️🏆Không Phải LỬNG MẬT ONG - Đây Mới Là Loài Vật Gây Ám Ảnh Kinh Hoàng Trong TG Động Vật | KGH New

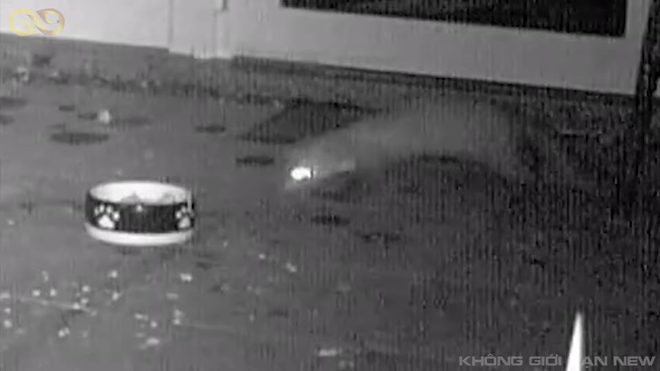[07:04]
Úi trời ơi hú hồn, hóa ra là ả mèo đang ngồi canh đĩa thức ăn như là canh mả tổ.
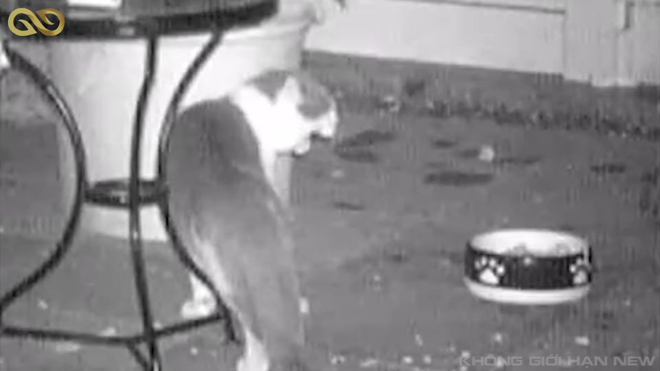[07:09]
Tính rút lui nhưng mà đang lúng lúc này cái dòng máu cà khiệu nó lại lổi lên các bạn ạ. Đấy không biết là nó nào, trồn lao vào. Thế là trồn vừa ăn cướp vừa la làng, đi ăn trộm rồi còn đánh mèo nhà người ta chạy phọt cả giám luôn.
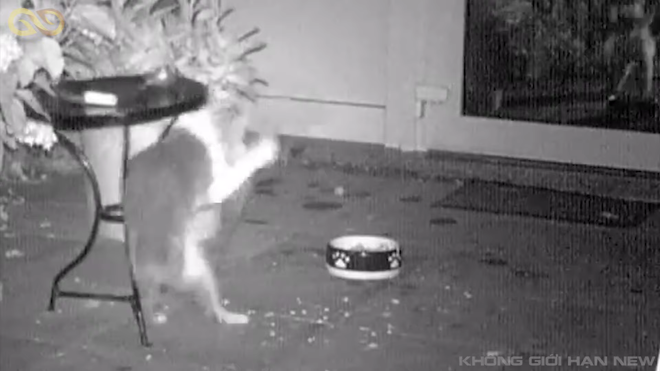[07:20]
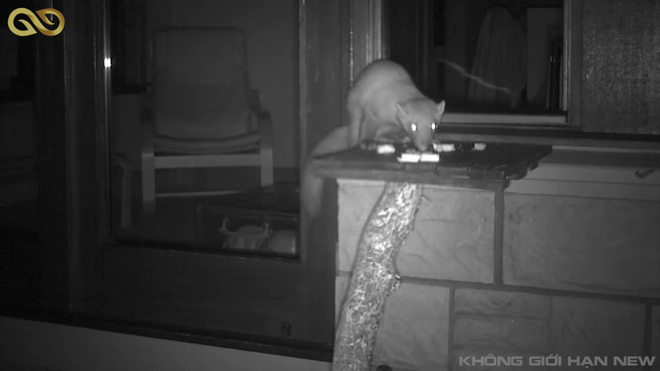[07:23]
Sau đó nó ngay lập tức mặt dày chuyển từ sân ra bếp để đánh chén công khai luôn. Chứ vụn trộm làm cái gì nữa cho nó mệt mỏi. Đến ạ với cái sự liều lĩnh của anh trồn này, xin bái phục bái phục. Và một ngày trời nắng cực đẹp, nắng cực luôn.